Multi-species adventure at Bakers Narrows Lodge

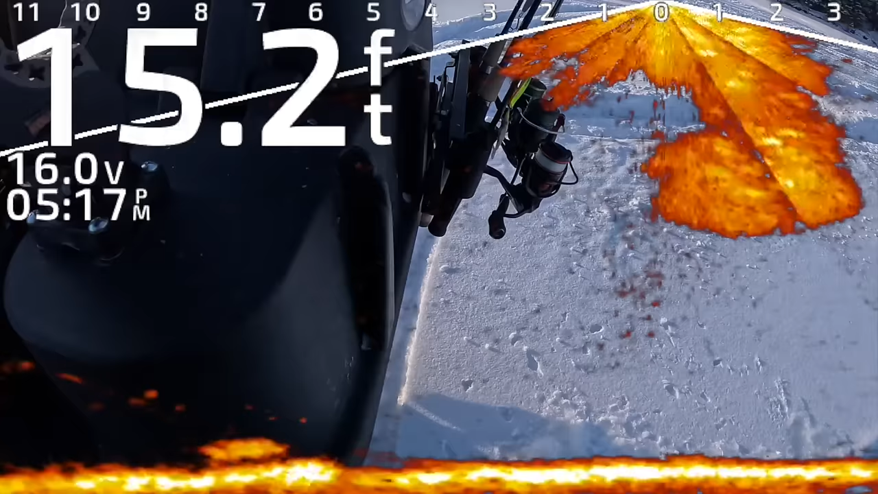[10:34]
On screen: depth 15.2 ft
So it looks like there's a fish just sitting off to the side here. You see this?
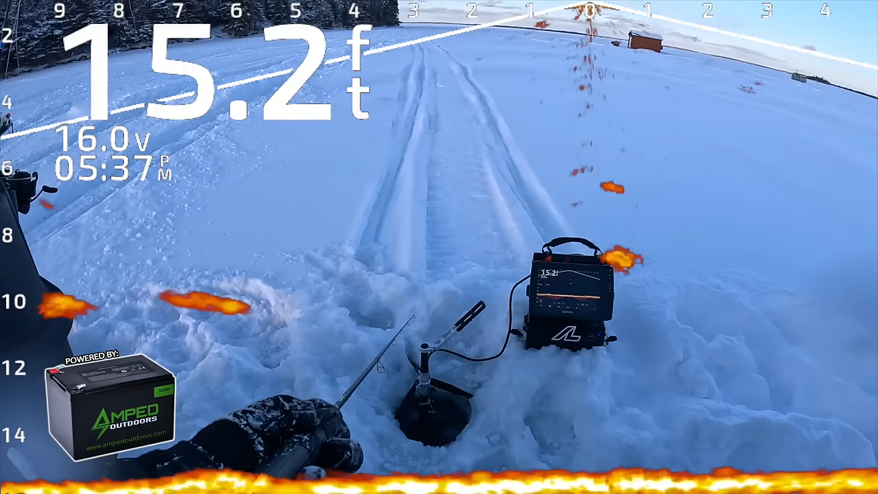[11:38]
On screen: depth 15.2 ft
Oh, I got two fish following each other that are coming my way. Three of them. Four of them. Are these tulipies or what the heck's going on? Oh, we're going to find out. Look at that tulip. I just had four tulipies come in. I didn't either. Do they keep these for bait? Is there like a certain size? Little four pack, it was cool. Do you think I should keep this probably for cut bait? No?
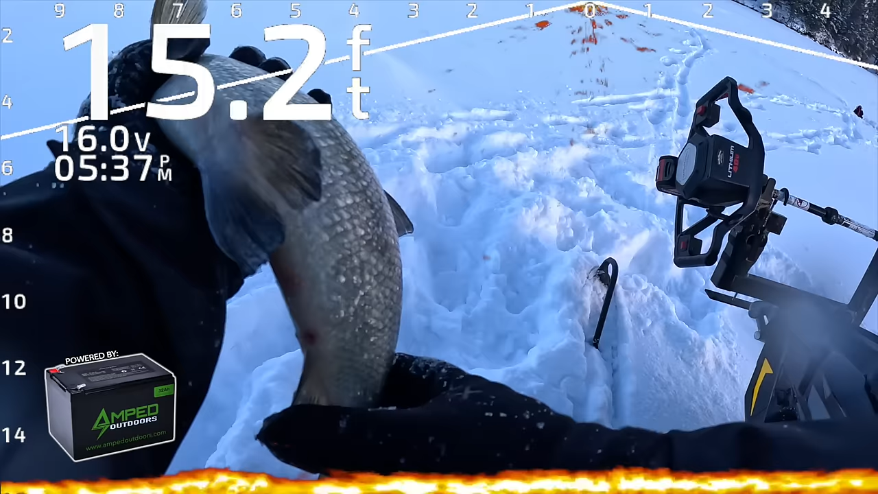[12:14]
On screen: depth 15.2 ft
That was cool. No, I let it go.